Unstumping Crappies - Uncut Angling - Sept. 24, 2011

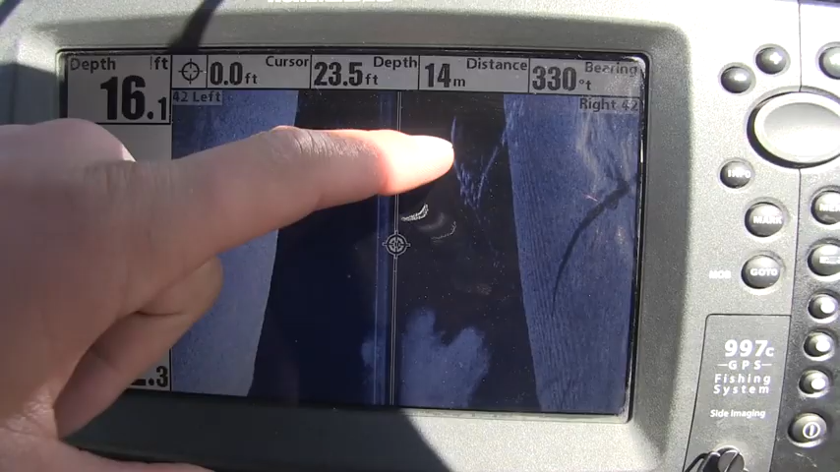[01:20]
So it's going to be no problem probably to just drop down